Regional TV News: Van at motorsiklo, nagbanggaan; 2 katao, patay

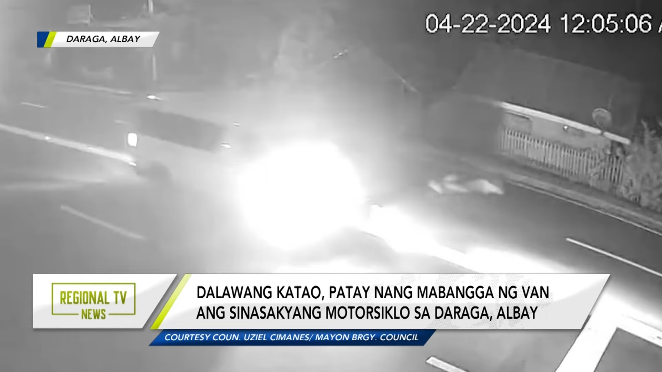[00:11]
Base sa investigasyon ng Daraga Municipal Police Station, galing sa Maynila ang van na papuntang Torsogon. Pero pagdating sa Barangay Mayon, isang motorsiklo ang biglang tumawid sa kalsada.
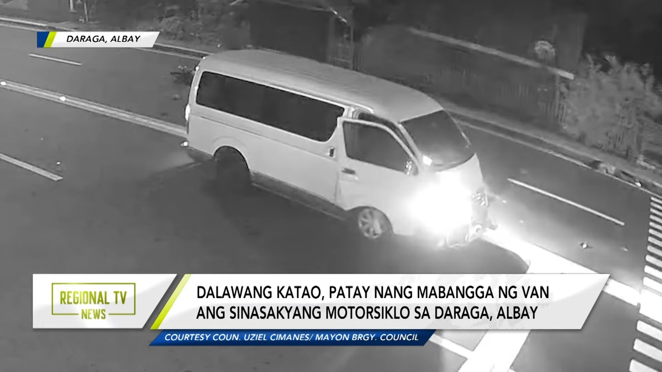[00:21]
Pusibiraw na hindi napansin ang rider ang paparating na sasakyan, kaya nangyari ang aksidente.